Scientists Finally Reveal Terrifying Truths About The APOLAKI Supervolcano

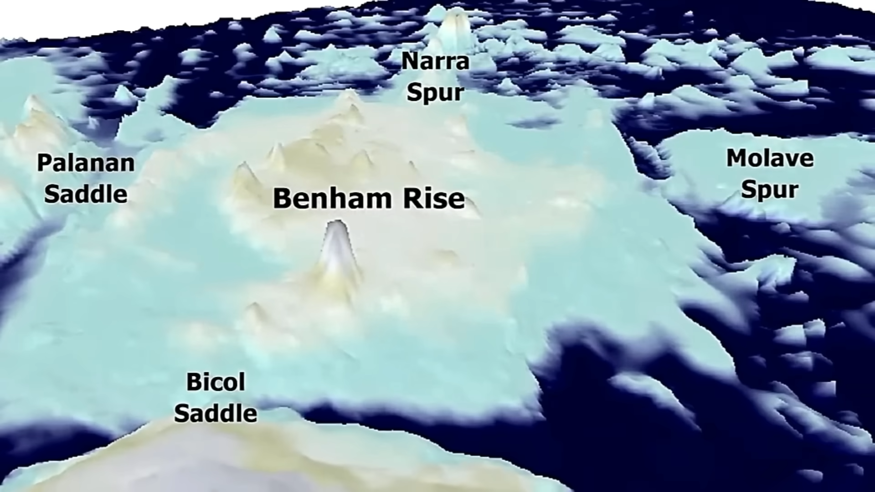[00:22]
a submerged plateau off the eastern coast of the Philippines, when something unexpected caught her eye.